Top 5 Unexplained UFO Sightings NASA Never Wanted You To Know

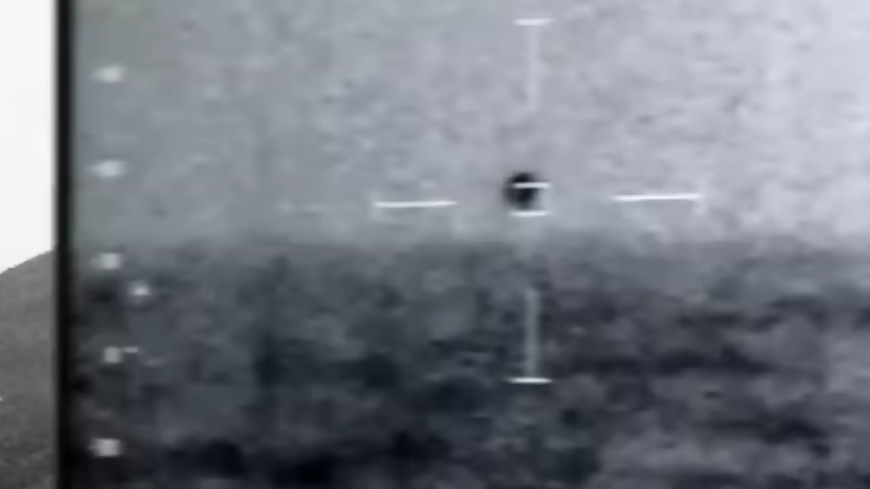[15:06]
The objects allegedly gave off no sound and seemed to glow from atmospheric heating.
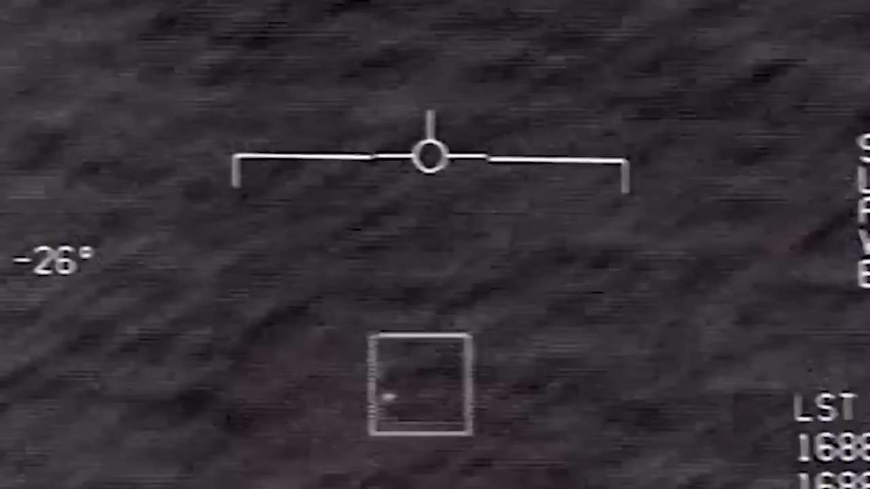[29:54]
The video shows the Super Hornet's weapons system operator repeatedly trying to acquire
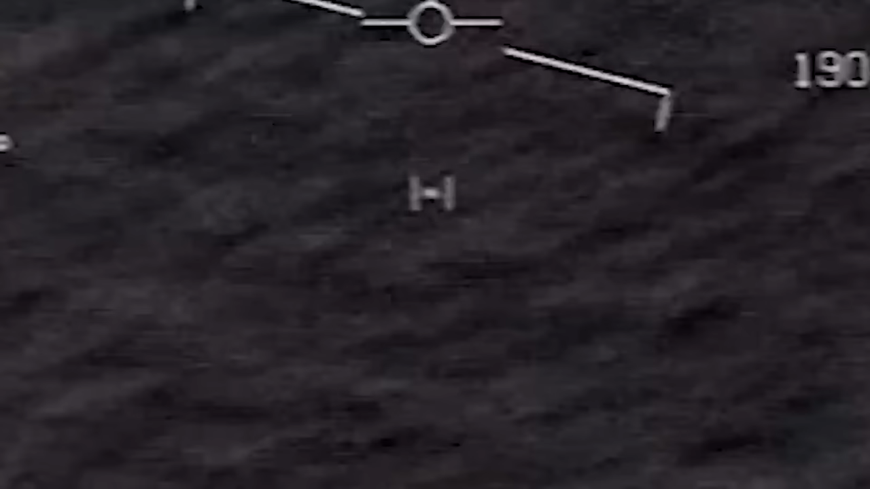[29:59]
the UFO with the ATF's built-in auto tracker, which apparently can pick out an object and keep it centered on camera.
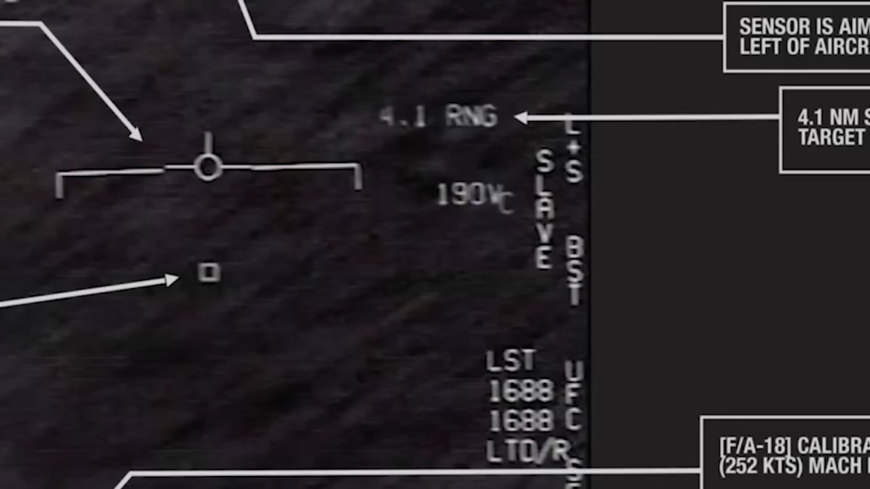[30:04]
After two tries, the weapons system officer, or WSO, shouts, whoa, got it, to which another person, assumed to the pilot, says, woohoo, whoa, what the bleep is that thing, the pilot asks.
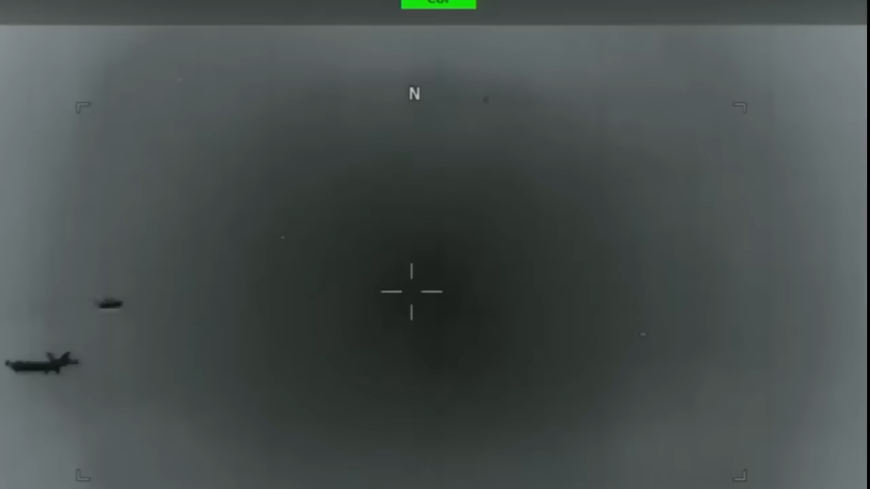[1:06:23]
which is government speak for we don't know what the fuck this is. At the time the object appeared to be moving with something propelling it forward,
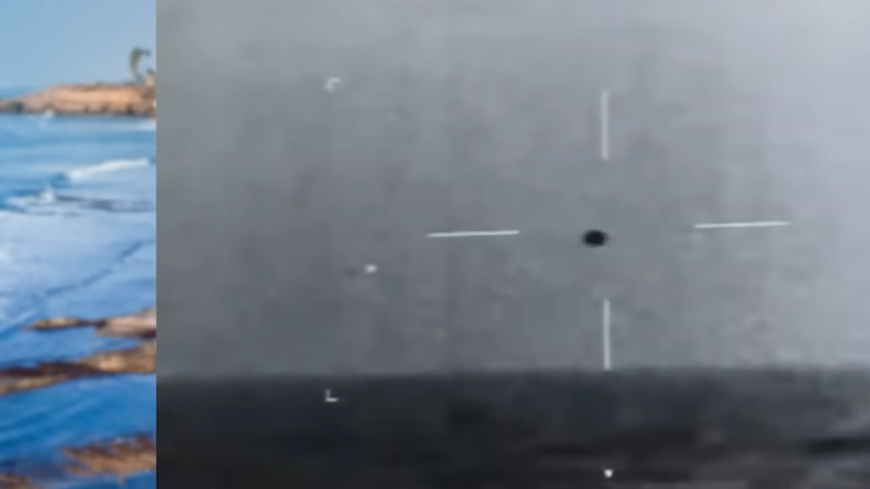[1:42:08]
In the footage we can see what looks to be a sphere-like object flying over the ship before entering the water.
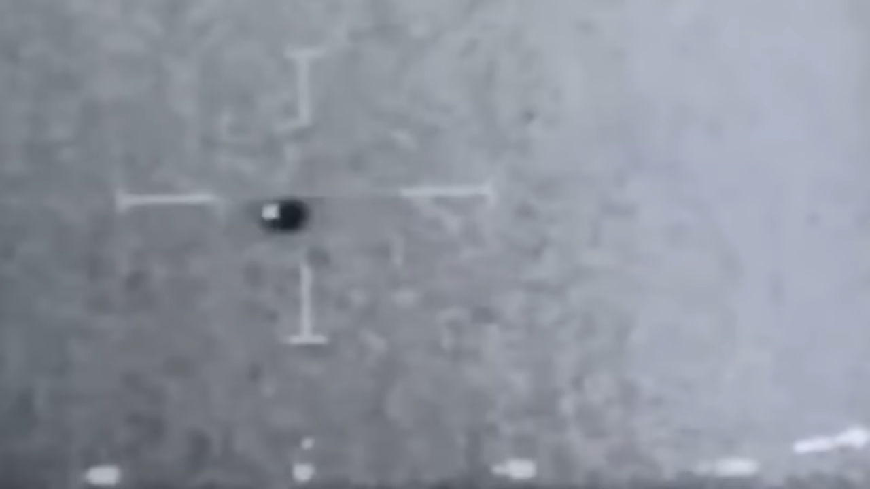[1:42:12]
The Omaha claimed that for days before this incident was recorded, they were seeing drone-like objects flying around their ship that the crew had no knowledge of.
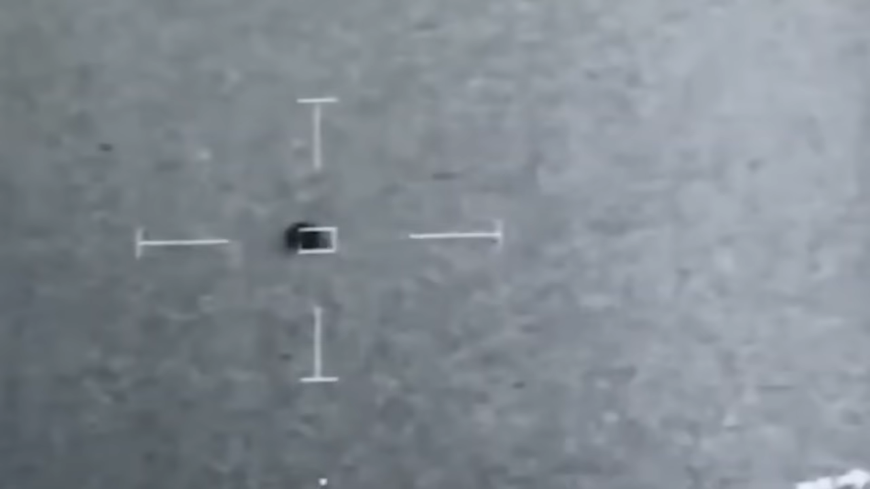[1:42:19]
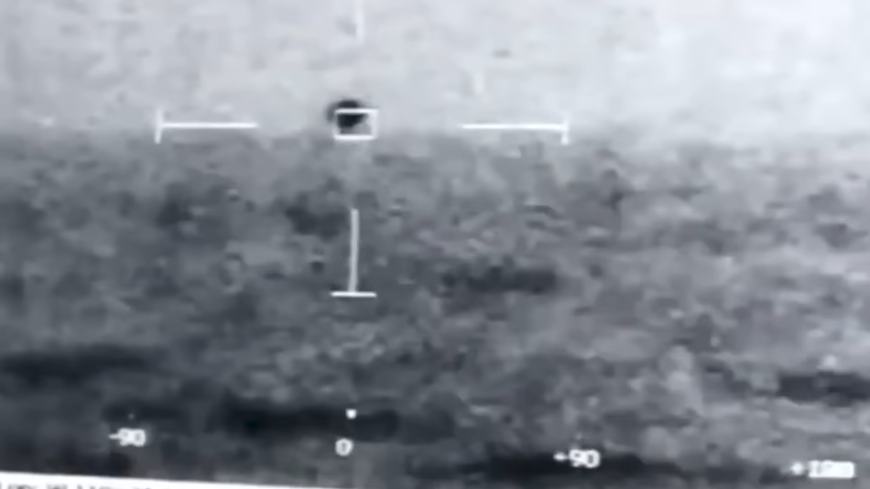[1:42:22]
This footage was taken from a crew member trying to ascertain what it was that they were dealing with. Now there is some audio on the clip and it's illuminating.
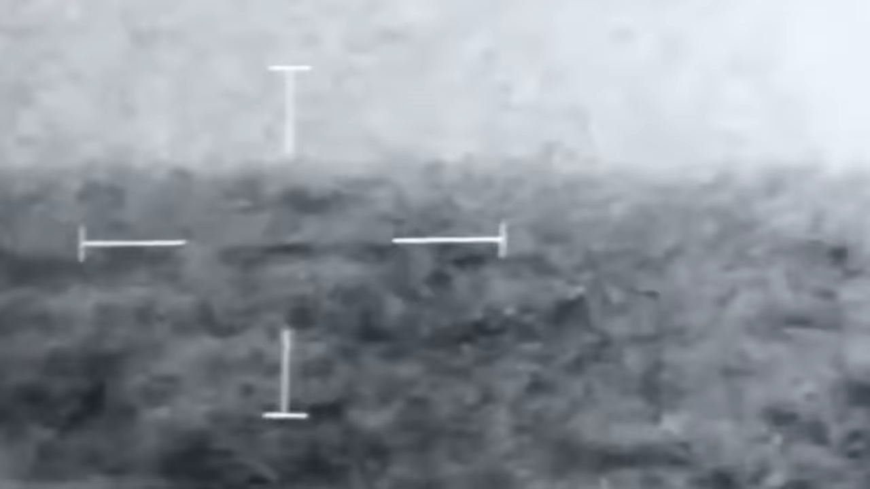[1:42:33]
meaning that the sailors on the ship were making a note of the coordinates and location where it went and suggesting that maybe a submarine was sent in to recover or discover whatever was going on in there.
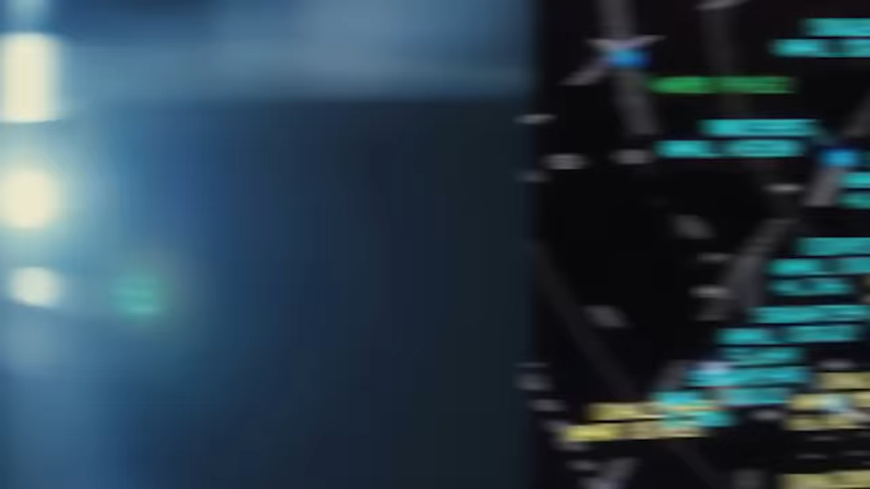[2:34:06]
This band of inquisitive minds claim to have discovered the FAA radar report
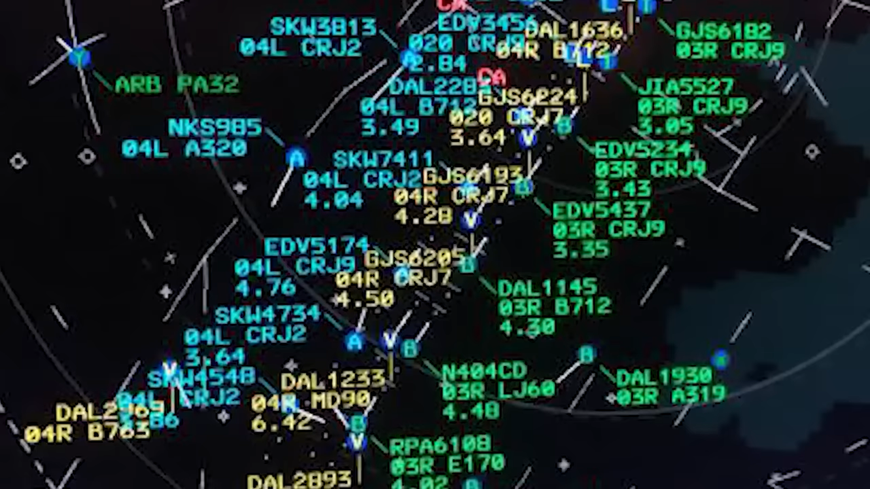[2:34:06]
from Newark International Airport on the night in question that indicates an enormous number of airborne